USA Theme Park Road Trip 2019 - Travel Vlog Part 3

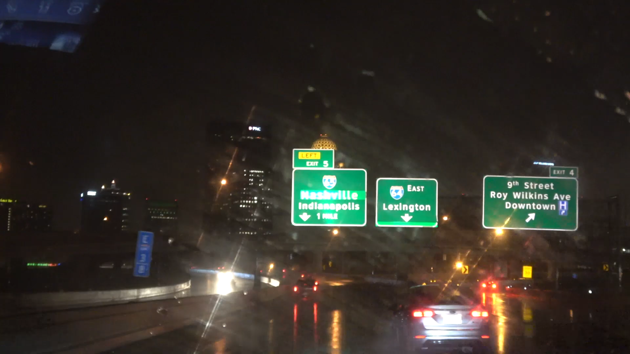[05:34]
Right then, so we're just under 30 minutes away from our destination, and the rain has not stopped for this whole drive. Bear in mind, it's been a nearly 3-hour drive, and yeah, it's just not stopped raining. It's nowhere near as hard as it was when it first started coming down, but absolutely crazy.
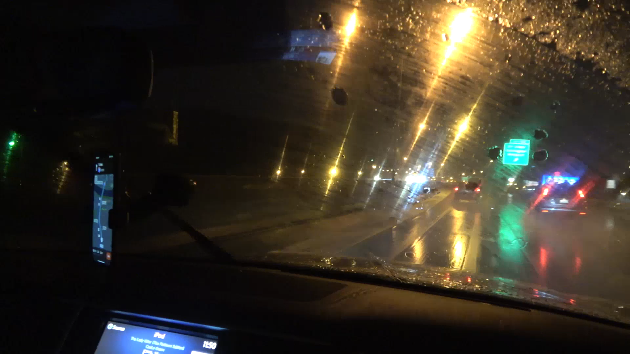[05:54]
But yeah, Alex is still going. I mean, you wanted to do the full drive, didn't you, tonight? Yeah, I haven't stopped yet. I mean, and neither has the rain. I'm thinking, who's gonna stop first, me or the rain?
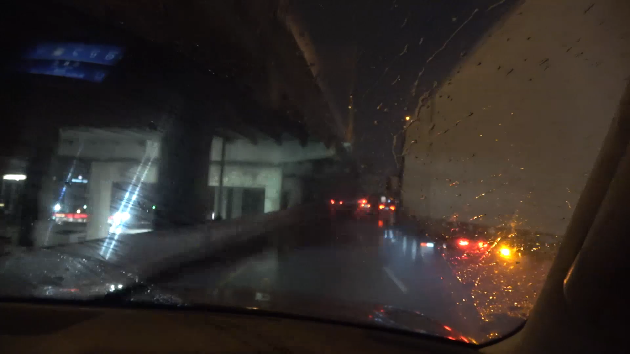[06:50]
So we're actually just driving through Cincinnati at the moment, and I know you can't really see a lot through the windows, but I'll try and show you a little bit just here. It's very nice. I mean, we've just gone down a bit of a gradual decline on the road, so it's meant that. Fantastic. I tell you what, I'm going to do the window down a little bit. Are you ready? Get ready, viewers. There you go.
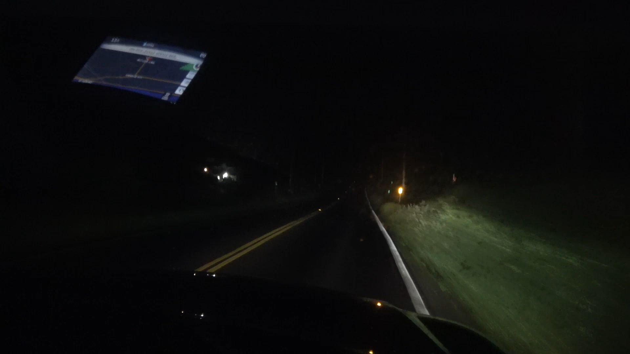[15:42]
Right then, so the drive is going reasonably well.
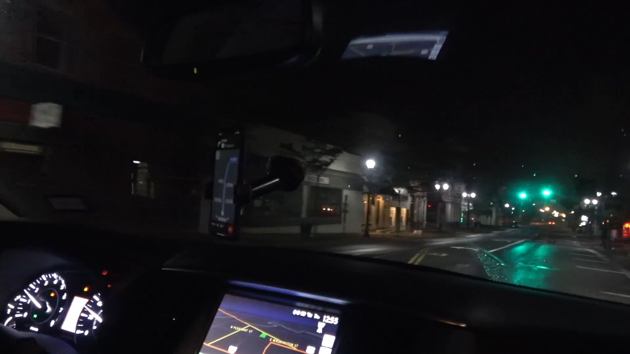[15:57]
I mean, we're looking at an ETA just after 1:30 at Cedar Point, and here we are in a little town.
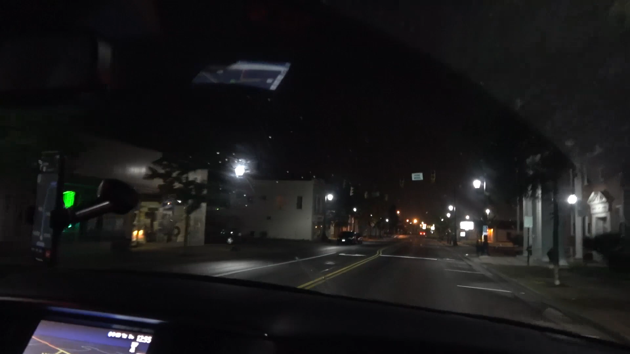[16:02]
It's actually been a very small road. I mean, it's been like a single track on each side road, hasn't it, really, for about the past 30 miles. Yeah, it's just been a single carriageway. We swapped over a little bit further back. I did just over half the drive. Alex is back in. I just thought we'd show you a little bit of this round here. It's quite built up. I mean, this is the first bit of built up we've seen in a while, to be honest.
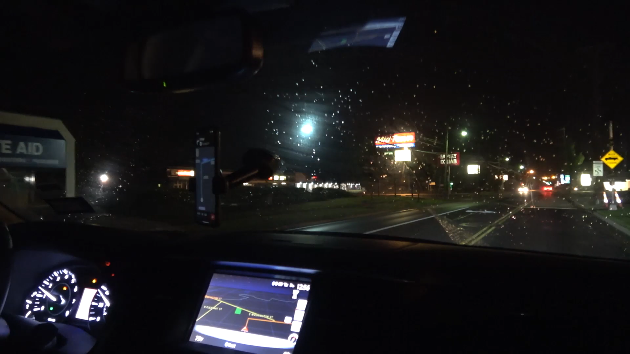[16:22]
It's been pretty much in the middle of nowhere. And of course, I thought maybe because we've got the sat nav set up for no tolls, this was some smaller roads, but this seems like it is the main road to get up there.